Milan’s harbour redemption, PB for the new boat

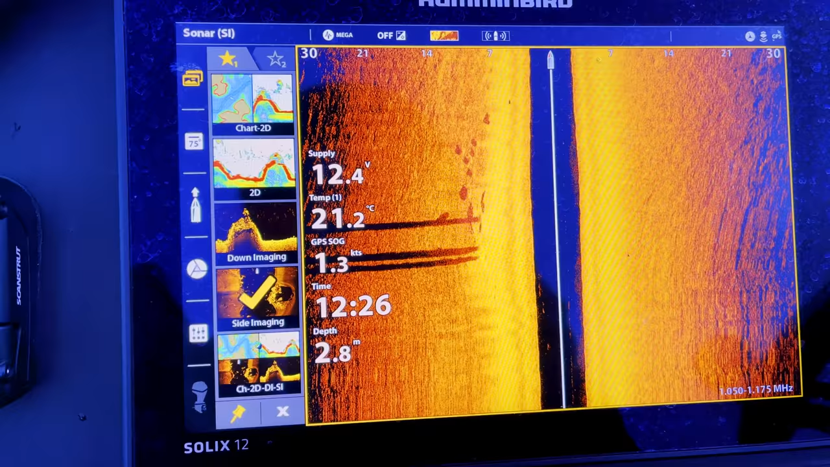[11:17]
On screen: depth 2.8 m, water 21.2°C, speed 1.3 kn
Look at them all. There's like five kingies at the back of the pole.